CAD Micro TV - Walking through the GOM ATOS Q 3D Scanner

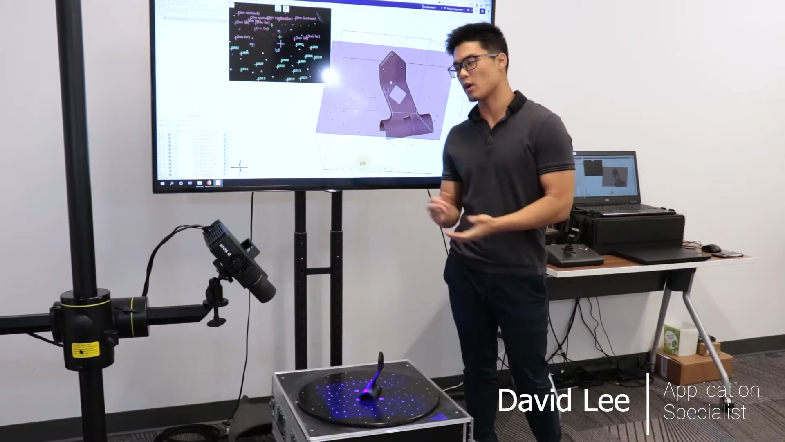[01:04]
products so I'll just list a few of those in detail here so the first one I'll go over is the flexible measuring volume that we have for the sensor we have the ability to switch out the camera lenses to either increase or decrease the sensors measuring volume which in turn allows us to scan larger or smaller objects as necessary
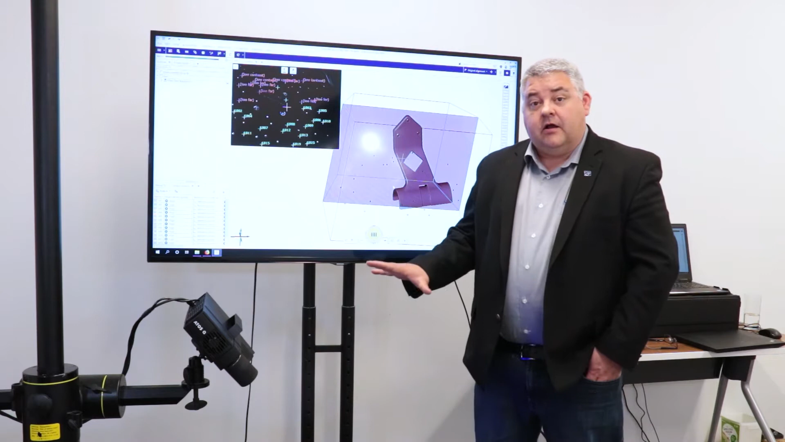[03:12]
and and configure this equipment all the way up to a fully automated solution so this sensor can go on the end effector of a robot such as our scan cobot or our scan box solution and
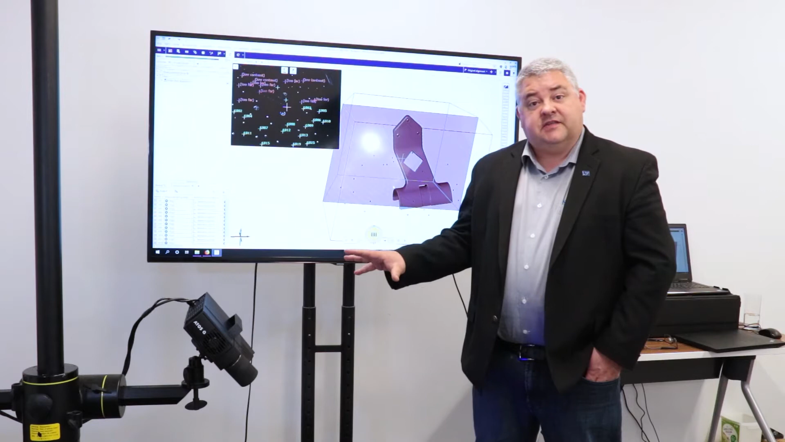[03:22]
the difference between those is industrial robot versus a collaborative robot the same sensor will go on both of those robot applications so yeah you can get it out of the box in an automated way or actually start off manual and migrate your equipment and a future proofing your investment into a fully automated solution later
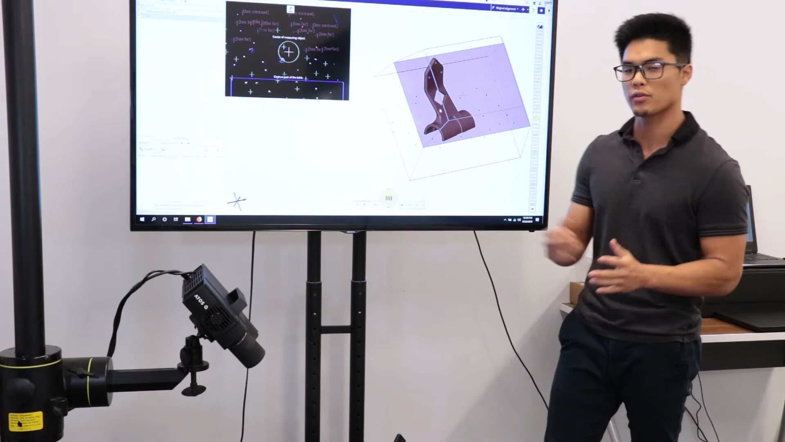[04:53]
volumes that we have available for this sensor so we have measuring volumes ranging from 100 millimeters down over to 500 millimeters and three more measuring volumes in between so